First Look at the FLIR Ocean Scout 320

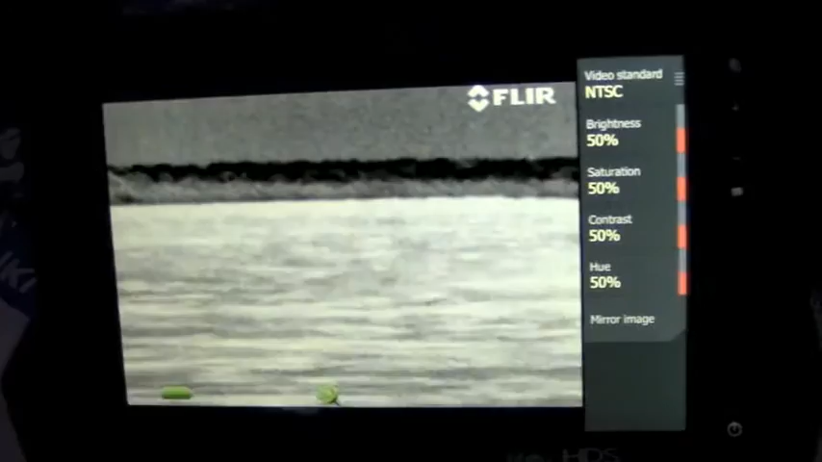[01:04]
It's about 4.52 in the morning. And we can actually see the jetty up ahead at this low speed.
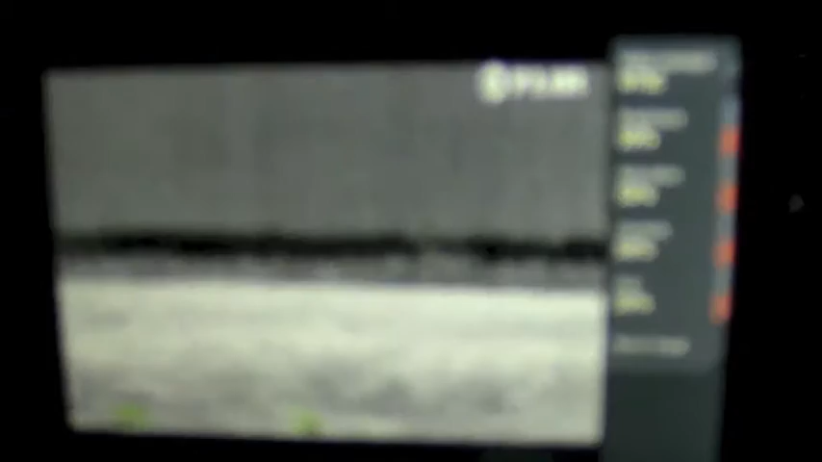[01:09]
It's helping us really see.
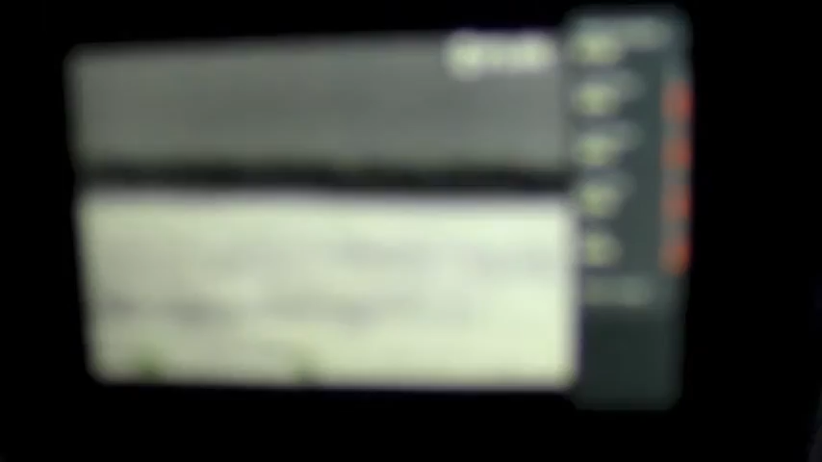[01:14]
It's particularly effective at idle speed. Use it in conjunction with radar.
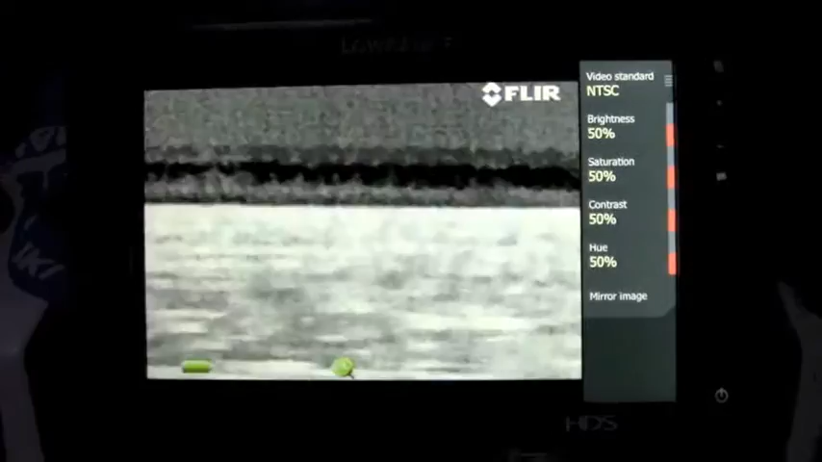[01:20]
You'll kind of see the opening of jetties, particularly when the end of the jetty is real helpful.
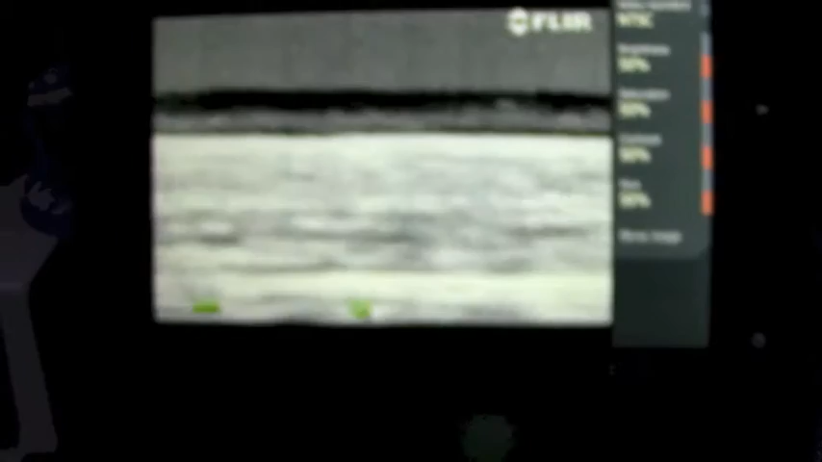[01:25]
And also when you're coming out of the jetty. Now we're going to swing over to the port side a little bit.
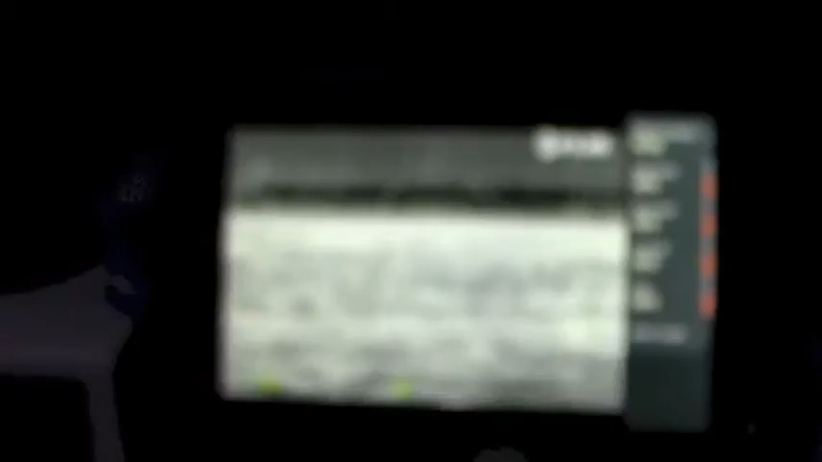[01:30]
We've got a boat over on our port, but we're going to swing over the port, and I think you'll be able to see the end of the jetty. There's the end of the jetty right there.
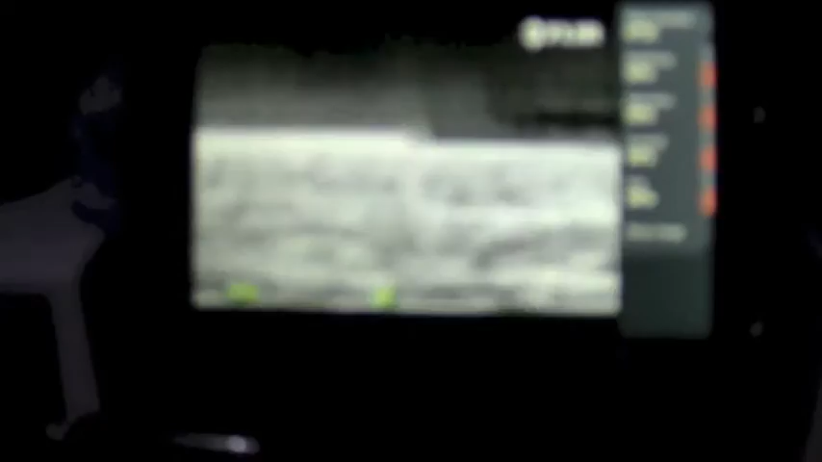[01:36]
Okay, that's what I would call the west end of the jetty.
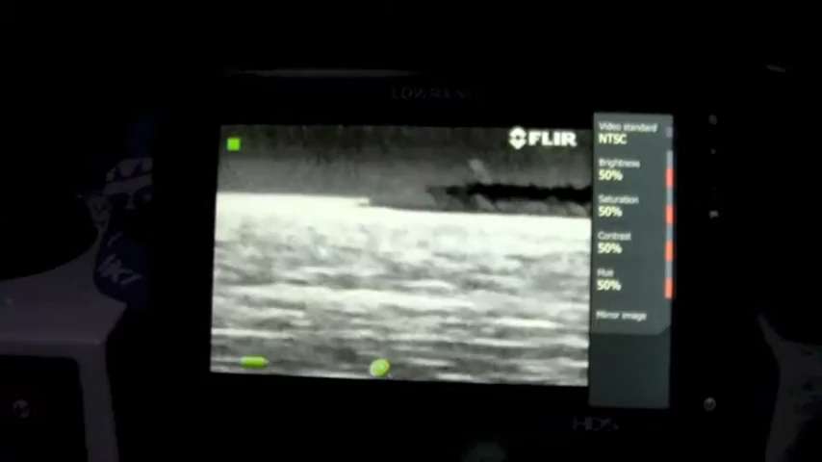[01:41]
And we've got the east end of the jetty over to our port side.
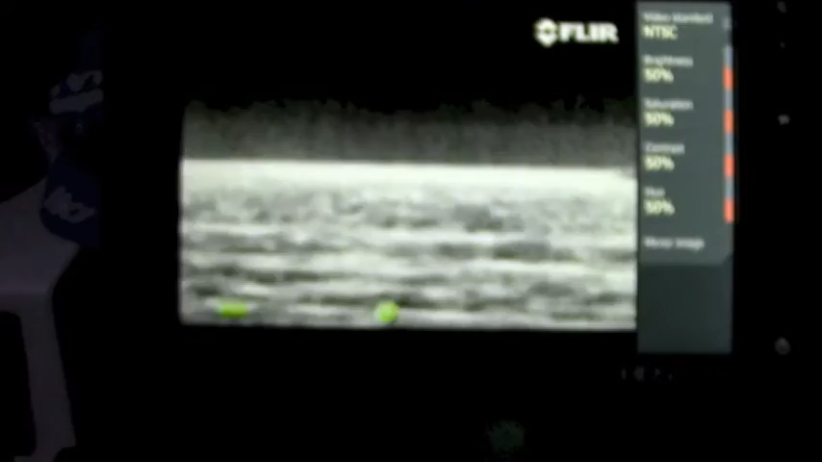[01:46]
So it's going to be a tricky inlet to come in and out of.
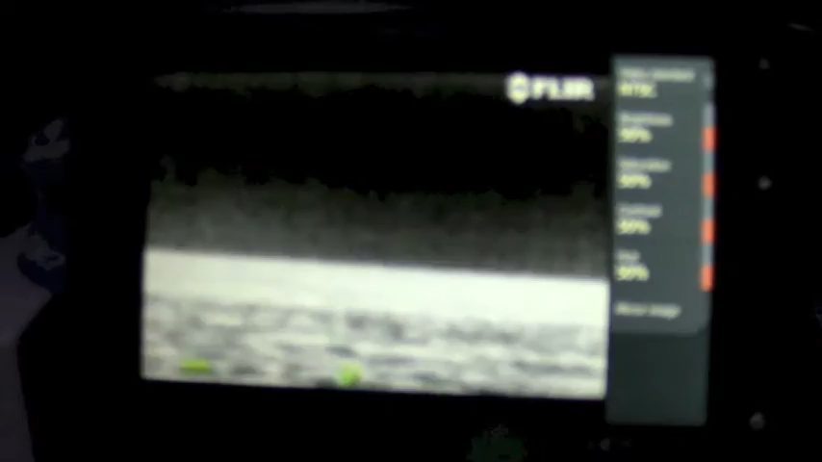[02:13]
Getting him in the shot. There he is right there.
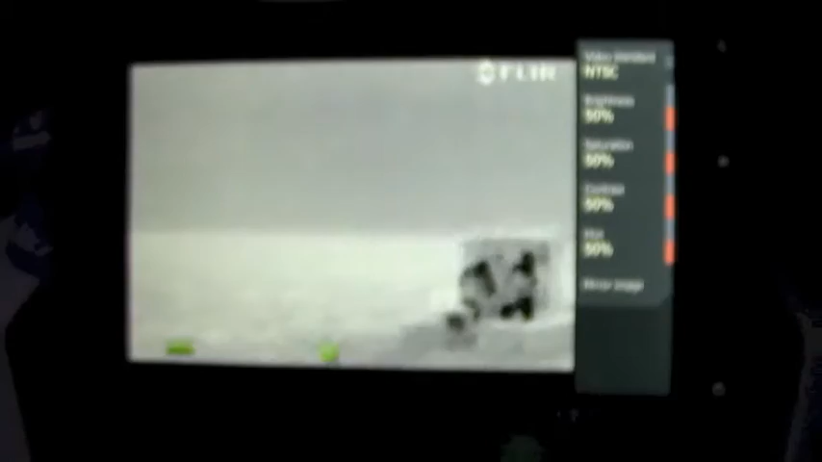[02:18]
So that's the boat that's just past us, and we're following out of the jetty right now.